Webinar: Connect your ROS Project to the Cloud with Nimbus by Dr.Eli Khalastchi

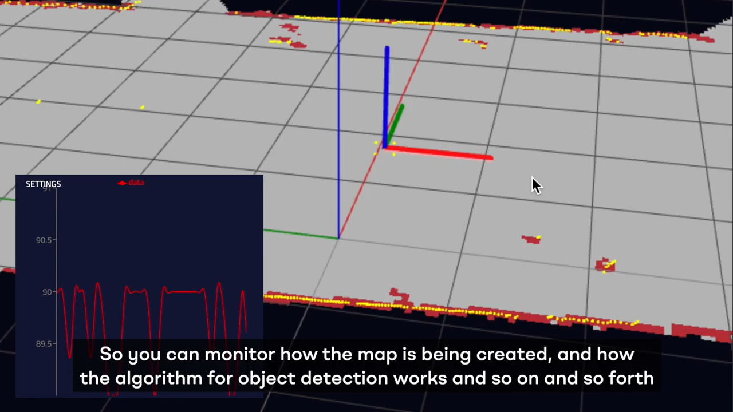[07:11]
you can monitor how the map is being created and how the
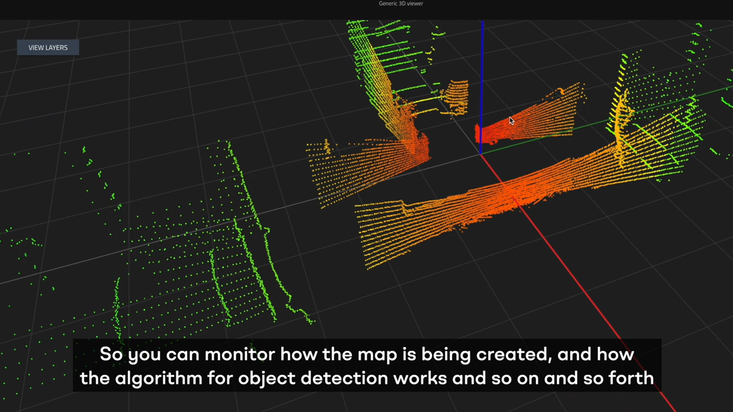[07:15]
algorithm for object detection it works and and so on and so forth so you can also test it in the real world and once you're